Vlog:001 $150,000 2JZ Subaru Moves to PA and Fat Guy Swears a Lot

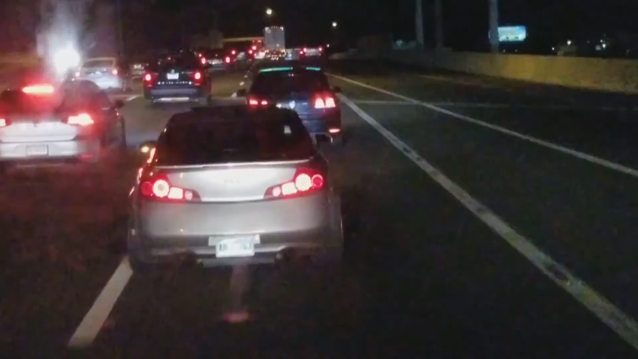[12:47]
I really wish there was some way I could tell this guy how awful his car sounds.